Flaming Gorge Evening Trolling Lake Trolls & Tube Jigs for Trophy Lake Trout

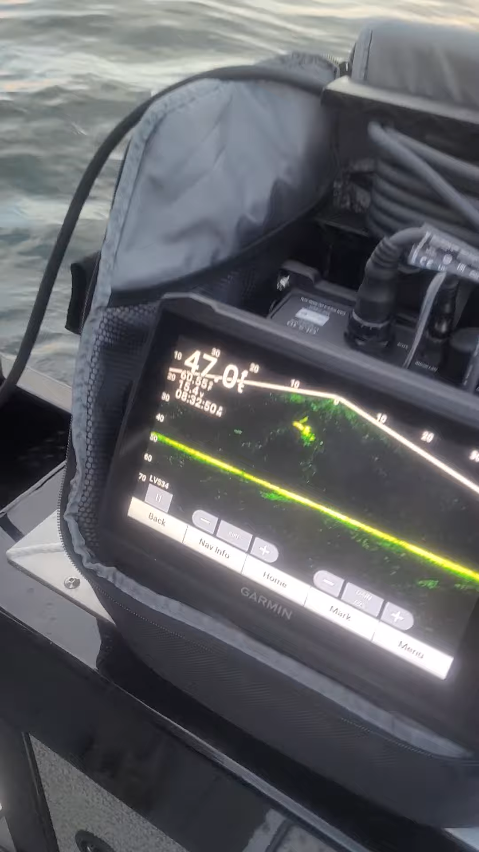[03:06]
On screen: depth 47.0 ft
Too early on the net. Oh, there he is. That is cool.